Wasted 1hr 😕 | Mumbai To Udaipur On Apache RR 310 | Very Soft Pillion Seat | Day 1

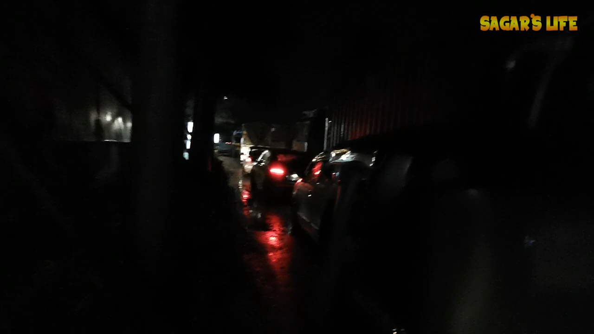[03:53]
इवन ये बस भी सब बंद करके बैठे है पब्लिक.
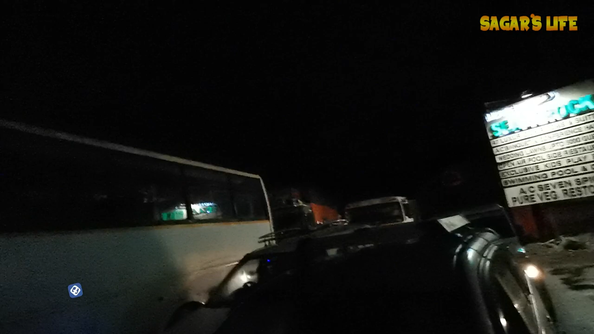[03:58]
लुक एट दिस ट्रैफिक, दूर दूर तक है यार, गाड़ी हिल ही नहीं रही है. डोंट नो व्हाट हैपन देयर.
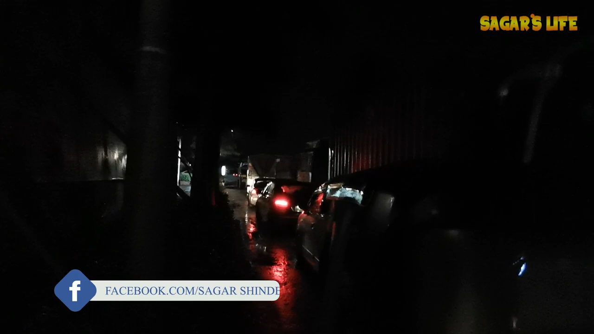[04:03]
स्टक हियर फ्रॉम पास मोर देन 25 मिनट्स.
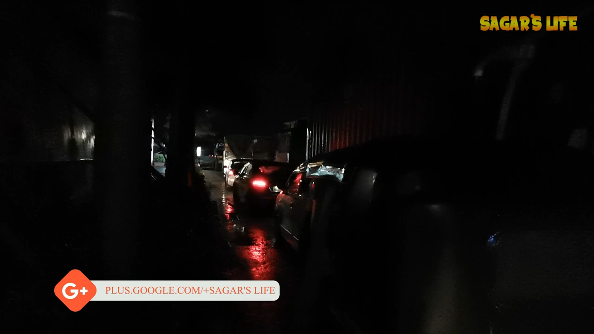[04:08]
और कितना टाइम लगेगा पता ही नहीं यार, हिल ही नहीं रही गाड़ियाँ तो.